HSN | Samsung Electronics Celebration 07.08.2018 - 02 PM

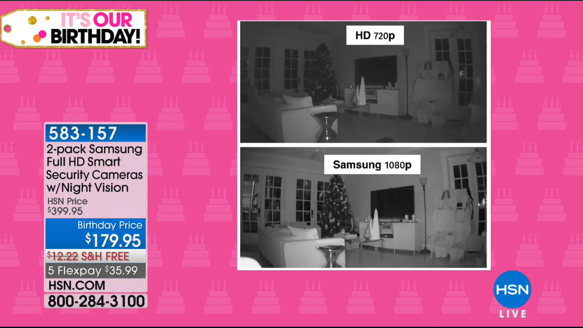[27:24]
That's with another security camera that is 720. Look at the difference. Now, this is the night vision. So it's in black and white. It's important to be able to see details. Yes. And at night in the night vision, infrared night vision, look at the Samsung infrared night vision. It's crystal clear at night. You can see our Christmas tree back there. Yes. So if somebody would come in your door, there's a burglary every four seconds. If somebody would come in, you can see them. It starts recording. You don't pay any fees for the recording. And it's simple and easy.